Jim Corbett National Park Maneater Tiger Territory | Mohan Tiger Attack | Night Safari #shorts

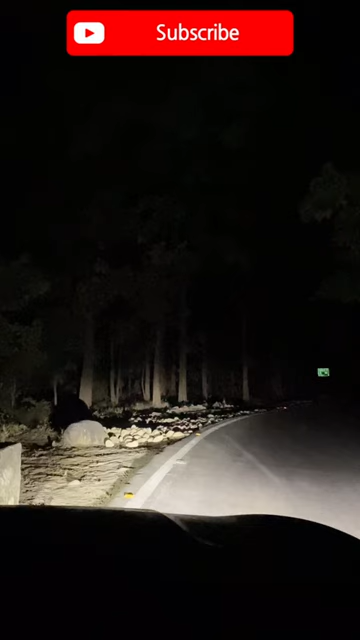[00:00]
दोस्तों जंगल में गाड़ी लगाई हुई है और बीच बीच में कॉलिंग हो रही है, पूरा एक्सपीरियंस, टॉर्च सबका इस्तेमाल हो रहा है, टाइगर की साइटिंग किसी भी समय हो सकती है।